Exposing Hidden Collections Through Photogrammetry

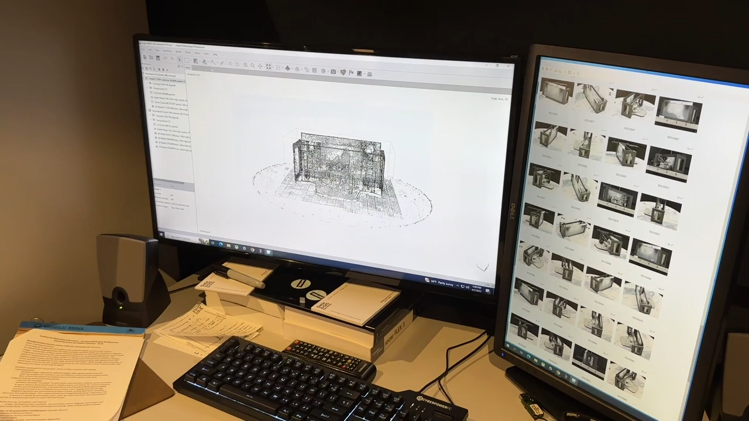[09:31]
So I'm going to close this photo and show you the sparse cloud that is initially created by the software.
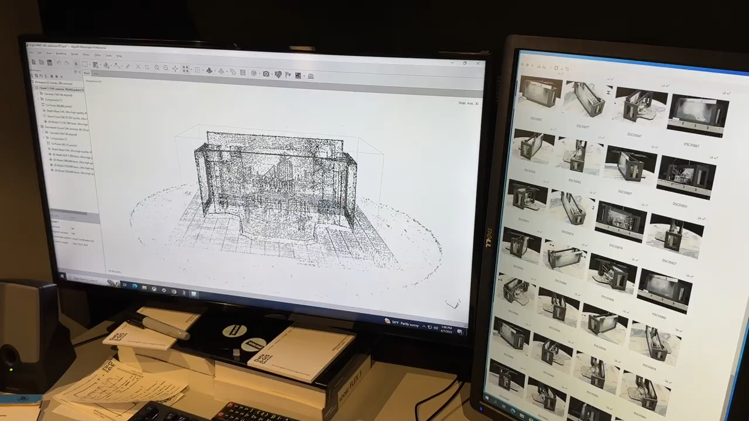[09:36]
And this is done with a cursory examination of the photos
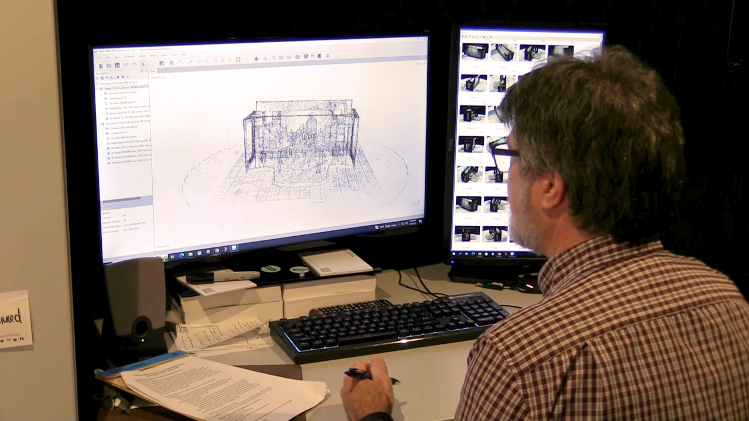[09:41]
and the tie points that have been located on each one of the photographs.
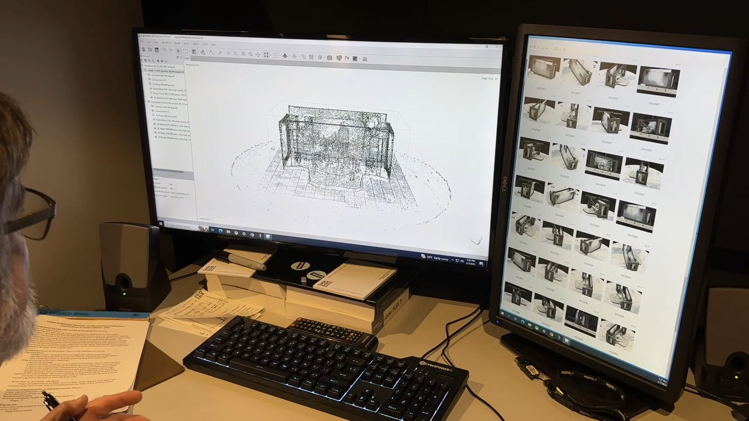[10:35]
Processes a relatively sparse cloud, identifies the camera locations, and then comes back for another round of more aggressive processing.
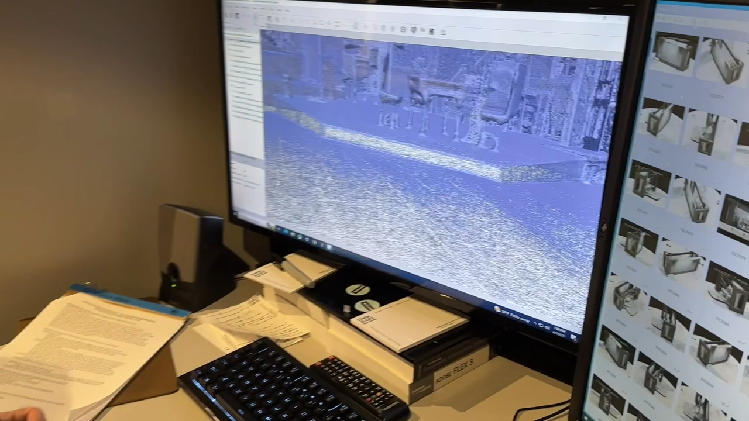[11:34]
the software has captured or has taken all of the points and joined connecting points together, or neighboring points together,
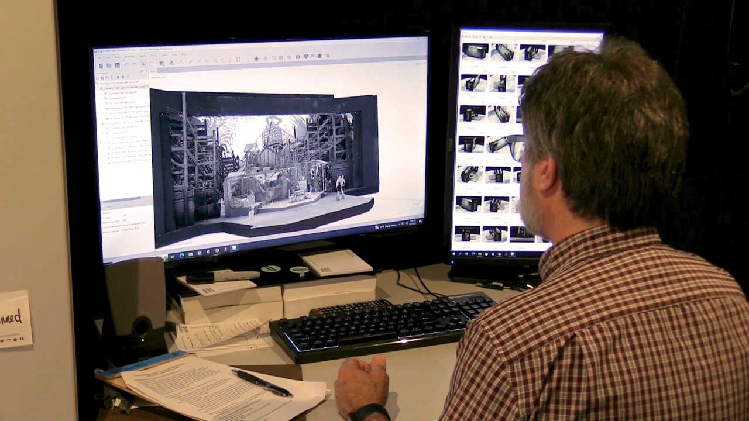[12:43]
Areas that are very thin, for instance, the figurines that we see on the front of the stage here, these are basically flat cutouts that have been
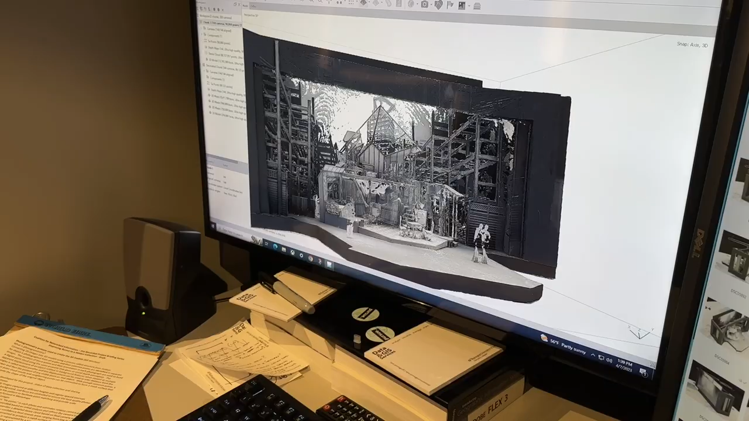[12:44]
stood up on the front of the stage,
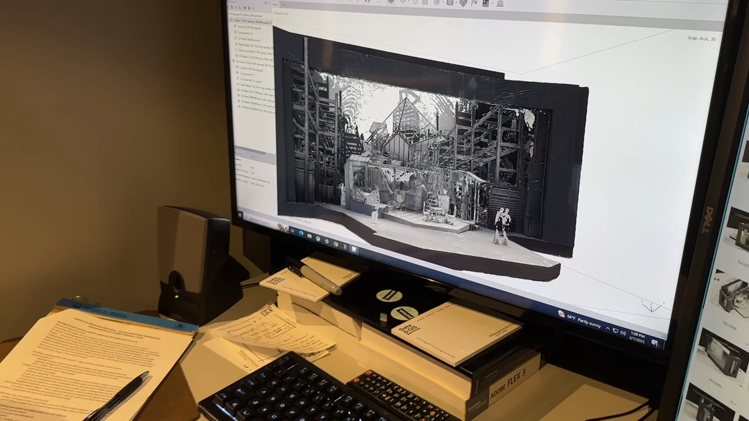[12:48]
and the modeling software does not represent those very well without some more aggressive post-processing.
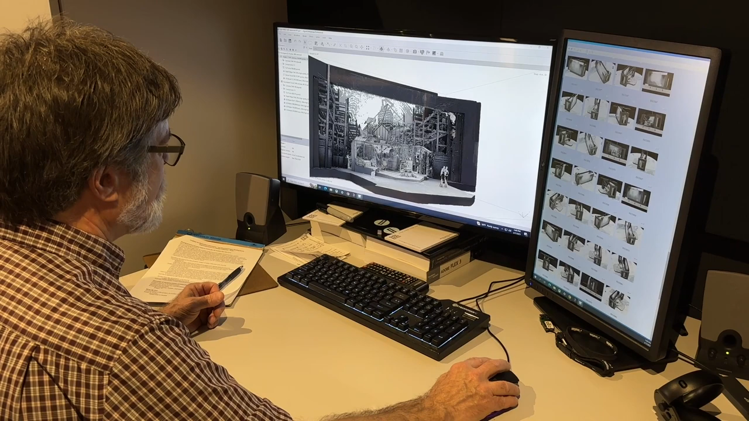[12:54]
Another thing is features that are underneath other features. These are sometimes not well represented because of
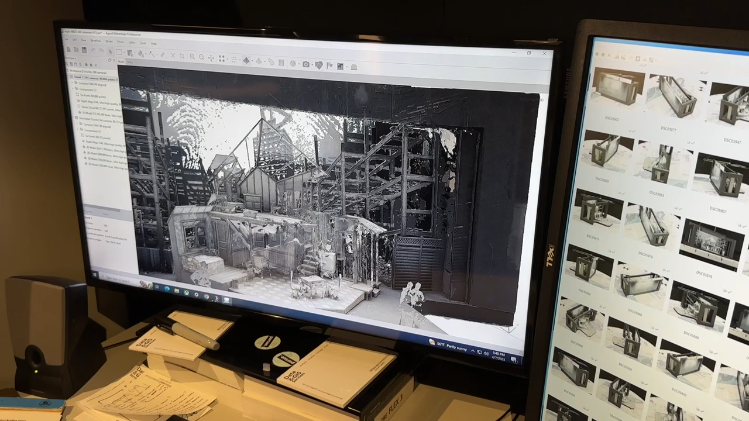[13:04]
the lack of high number of photographs that represent them.
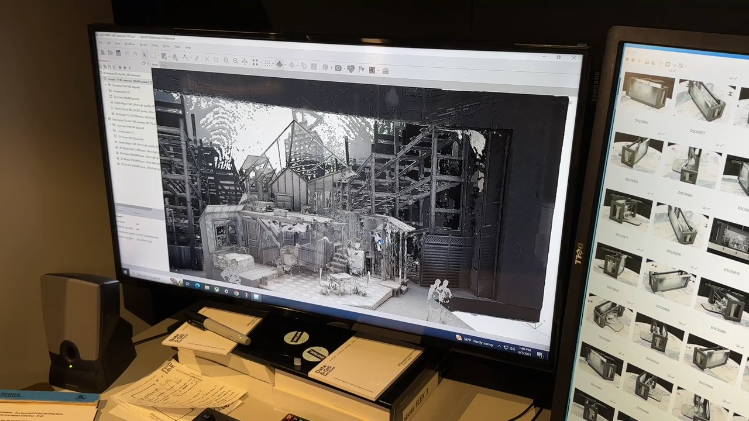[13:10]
And as you can see, it's a little bit messy here in the interior of the model, particularly as we work backwards in the stage. The other thing I'll point out is this overhanging area here on the stage and the backdrop,
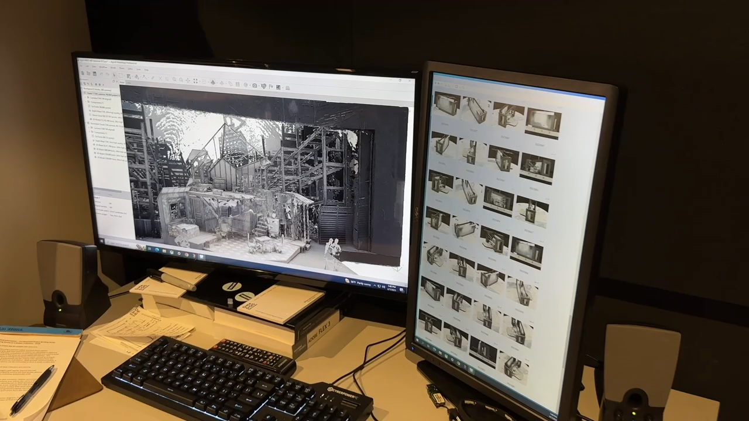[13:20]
where we can see some missing points, basically.
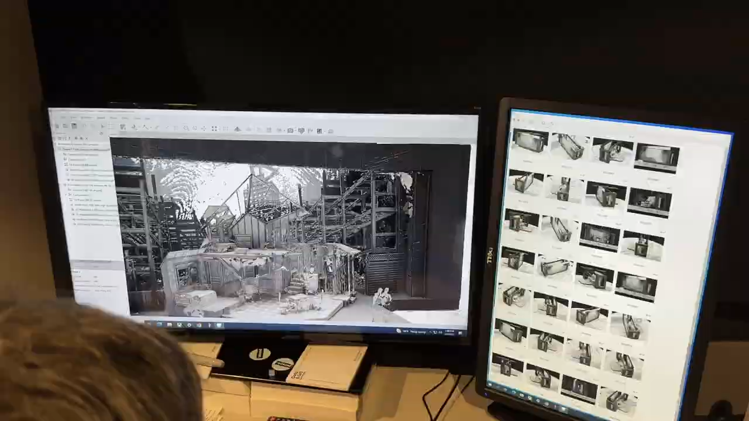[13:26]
Those are made of a translucent material.